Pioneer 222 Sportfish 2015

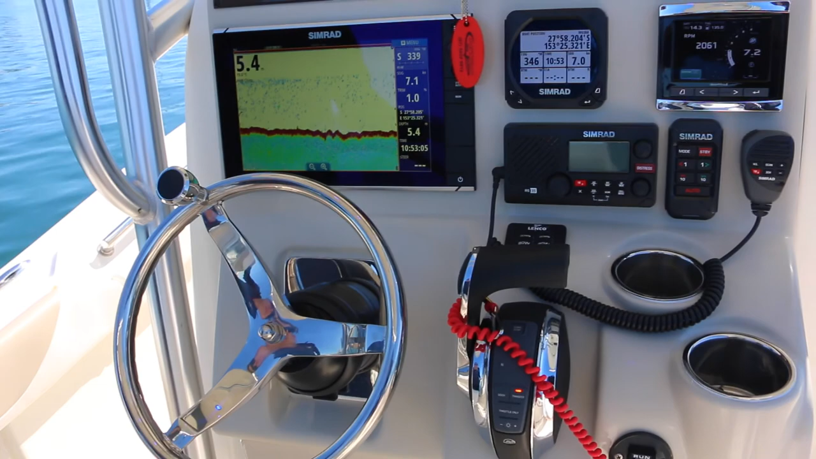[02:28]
Coming to our console here we've got a Simrad NSS12 EVO2 combo with a multi-function display and a through-hull transducer with chirp.
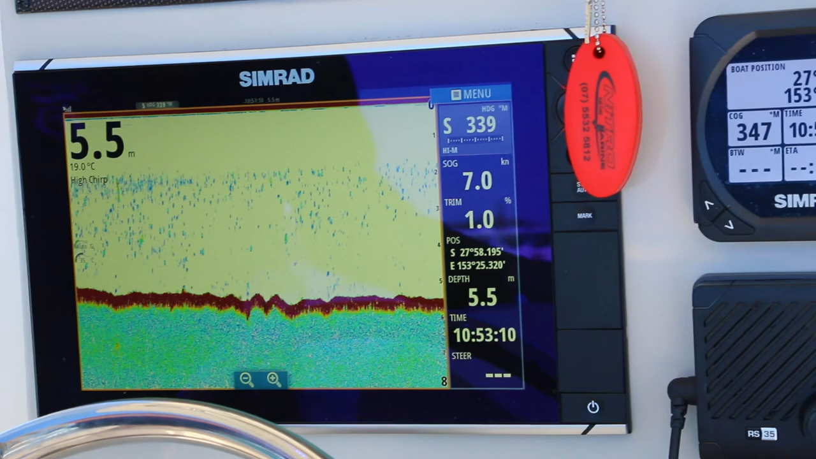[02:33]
On screen: depth 5.5 m, water 19.0°C, speed 7.0 kn
We've got a Simrad RS-35 marine VHF with AIS.